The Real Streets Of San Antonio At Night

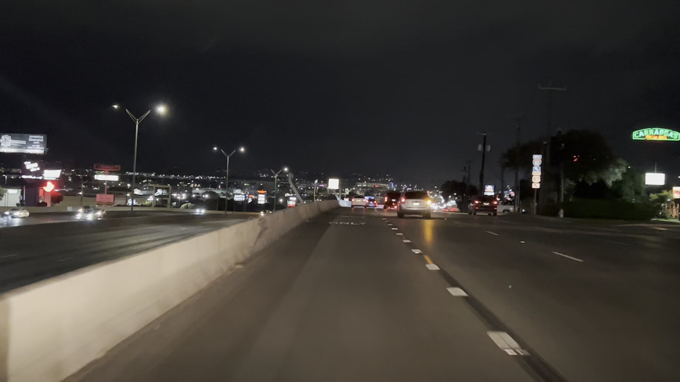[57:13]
So we're just staying on frontage? We're not going Yes, we're staying on frontage. Okay, let me see. Nobody there? If there is, they better move. Yeah. Dude, the city's there so is, cool. You scared them. Stay off frontage, don't get off. Look at the view from up here, wow. Me taking pictures, I'm supposed to be driving. So cool, huh? Mm-hmm. What an awesome city. Mm-hmm. So I'm not getting on the interstate, I'm staying on frontage. Yeah. Left, right, east, west. Keep going.